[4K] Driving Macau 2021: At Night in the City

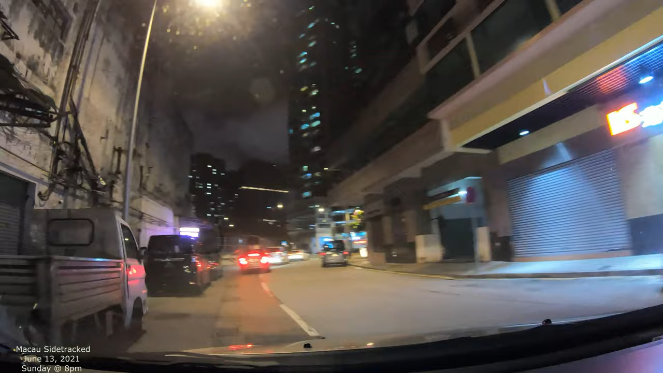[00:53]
see we'll see what happens I'm gonna try to navigate northward and catch this one bridge and then I'll just take the camera with me so you can kind of see just the way that it's kind of set up a little bit at nighttime and I don't know how long I'm gonna film so we'll just
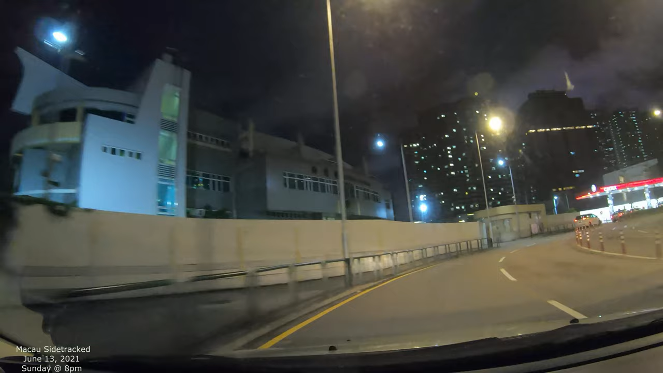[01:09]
see we'll see how it goes and see what looks interesting
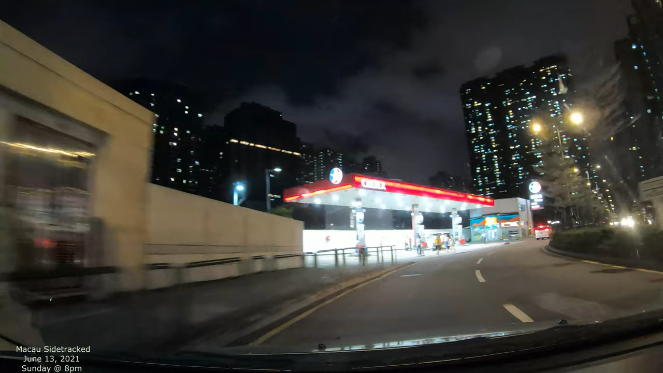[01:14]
yeah this is the Patane area and Patane you can look it up on a map but it's kind of like that there's a inner harbor right there there's a boat set park into the left but you can't see it because there's a little bit of construction and they're remodeling the landscape a little bit but that's where that would be and I'm just gonna keep going north so I'm just gonna see where we can what we can get into here and I basically what I'm gonna do is try to look for this
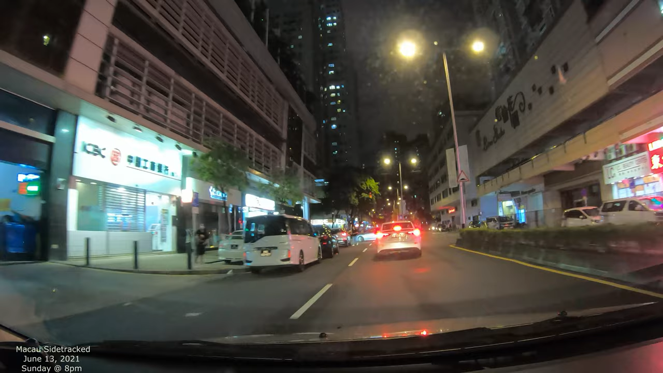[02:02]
you can see lots of interesting stuff like right here a bunch of people double park so they block in the other traffic on the other line lane and I think maybe what I'll do is I'll move into that oh so yeah I better not because they often double park so I'll have to get back into this lane anyways let's see if we can see some more double parking looks like this white van is double parked blocking that lane so yeah good thing I didn't get in
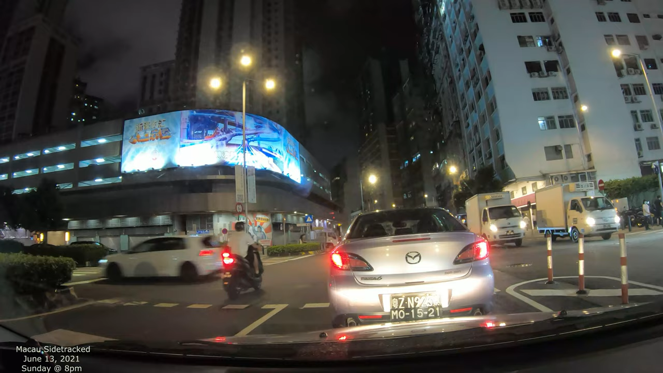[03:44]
this should be a time when I can go right now yeah so now everybody from this side is kind of getting across to myself included but there's more pedestrians straight ahead and now we're free to move yes if I can I'd like to get around this car but it's like that's not gonna happen
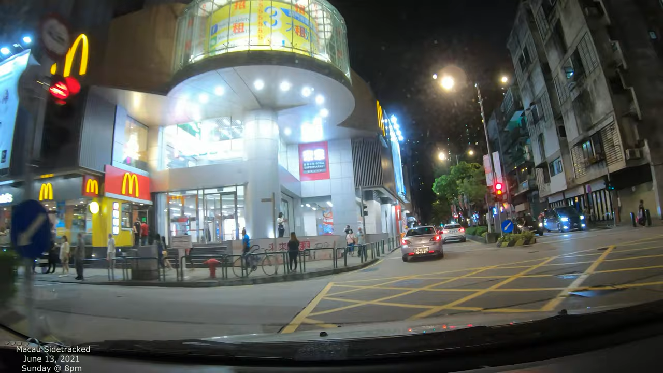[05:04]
maybe more interesting they'll go this way I watch this there's a guy like parked right there illegally he almost walked right into my car there's another guy who's walking the pedestrians do you have the right of way but sometimes they jump out in front of you before the crosswalk so that's not good right
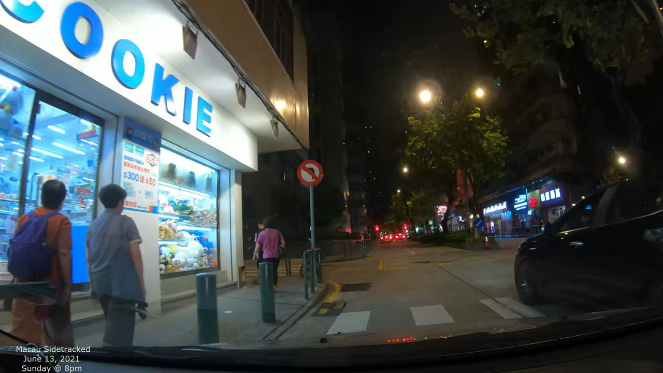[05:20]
okay so it looks like we're gonna just
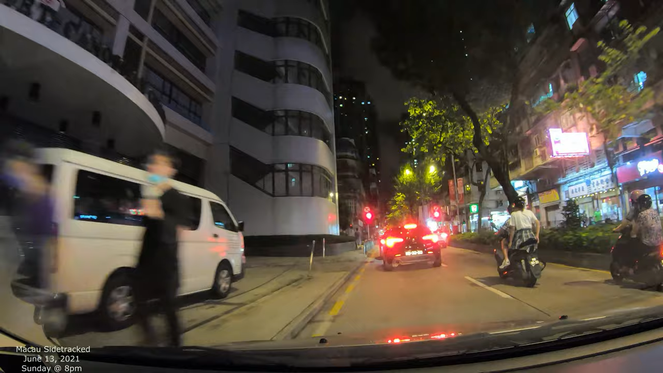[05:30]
go straight I'm gonna try to catch this road that goes to type over on the other side so basically it's some straight ahead more or less and we're gonna have a bunch of stoplights so we'll um we'll keep the camera on you can kind of see what it's like to drive around in this part we were in Patane now we're kind of in this area called um I don't know the name so I'm not sure what the name is in English they don't really use the name so much over here but it's um go see da in Chinese it's like I'm not pronouncing it well how Chinese would say it but go
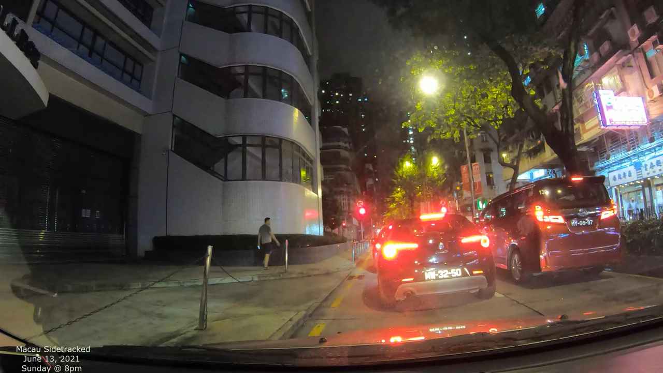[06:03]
see da basically so we're gonna we're going towards go see da Mongha is not too far from here either if you don't know Macau that might not have any meaning to you but basically Mongha is like this little hill so you got some amazing views of Macau from up on the hillside actually really close I wouldn't mind going up there I think we are as well we'll see I'm not sure which way I'll do that could be interesting in its own way because I could drive up the hill a little bit and have you get some views and
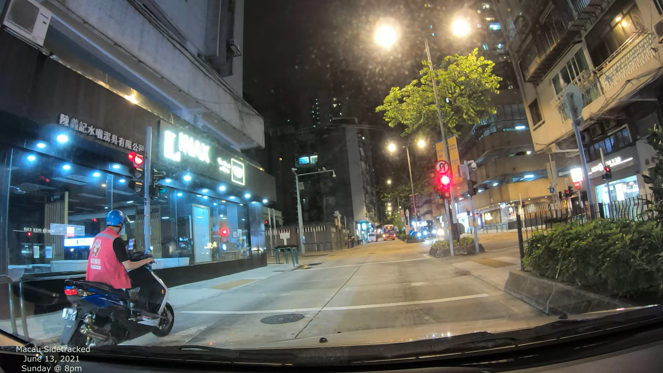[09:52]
I'll take a right if I can I'll take a right might as well just show you whatever I can show you right so yeah this is um go see that and we're stuck at a stoplight and soon we'll be moving though shortly yeah this area is um there's some basically a lot of density in this area um all the Macau side has a lot of density so Taipa does too in Taipa village in the central part
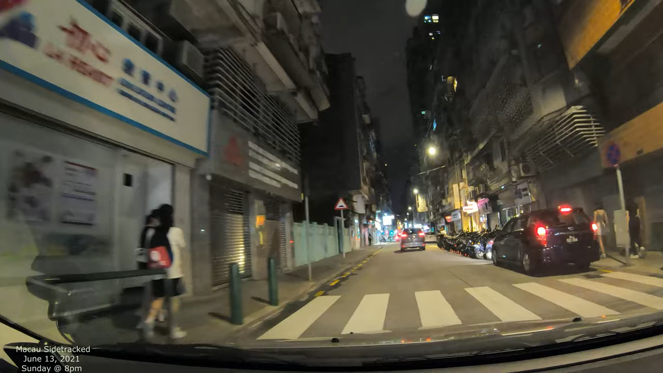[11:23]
so yeah this is like these are one ways and um
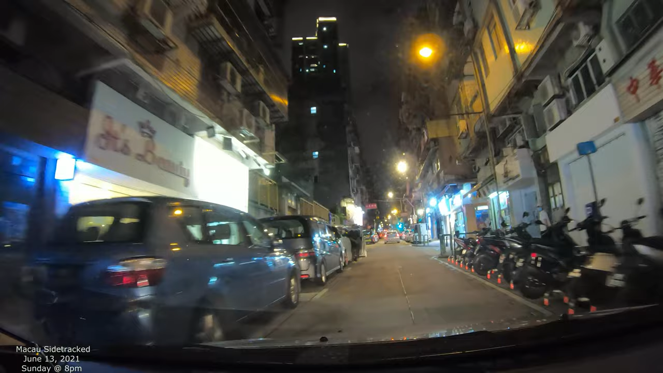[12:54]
we're heading up and I think later I'm going to take a left but I'm going to just keep going up we're kind of going towards Kyungwoo right now